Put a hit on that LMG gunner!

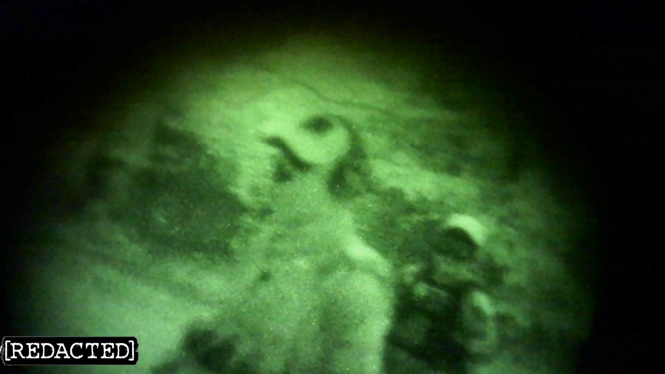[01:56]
He's right, if you're able to get a fuck ton of guys there with white light, he's in that room right in front of it. You know, okay.
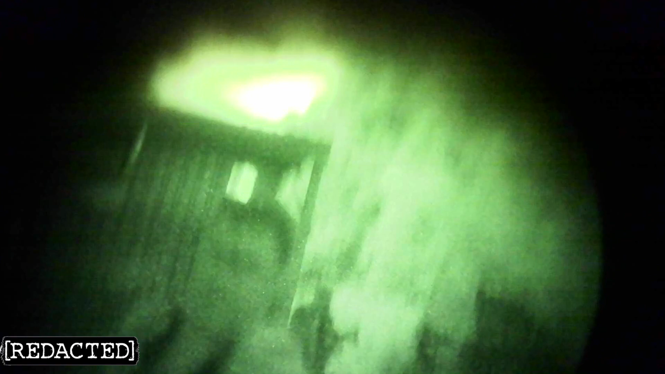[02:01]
Yes, yeah, there's one off in the woods and one in the room with the LMG. Ooh. We're gonna try and come out left, so keep your eye out for us.
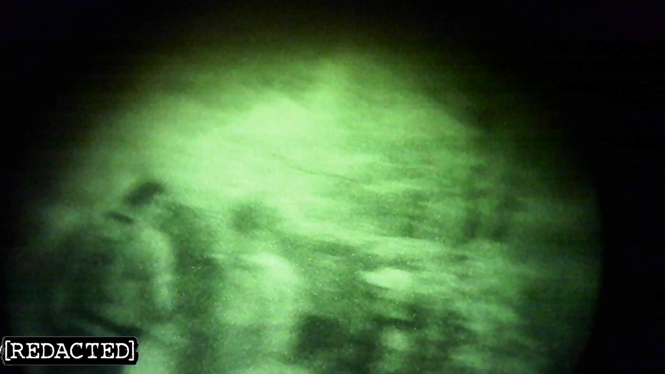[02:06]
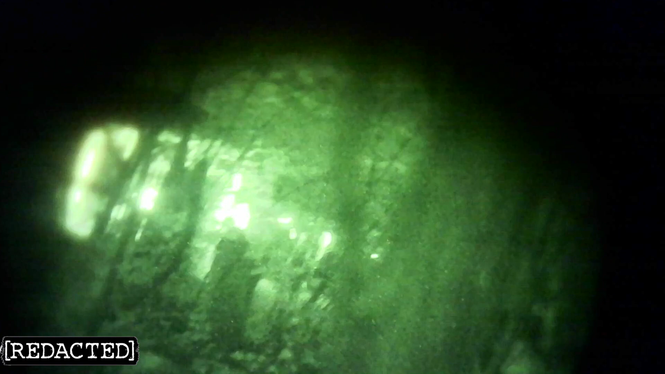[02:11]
Yeah, bound up! If you got a base of fire, move up! I've been around for a long, long there's a guy in the wood line on your right, 1 o'clock.
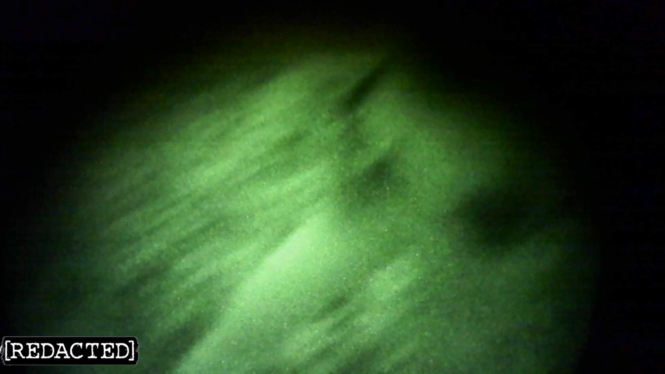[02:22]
There were two. There was the LMG guy and one guy in the tree. Jesus Christ had his moment of doubt and pain. Me damn sure the pilot washed his hands. Yeah, you see him. Seal his face.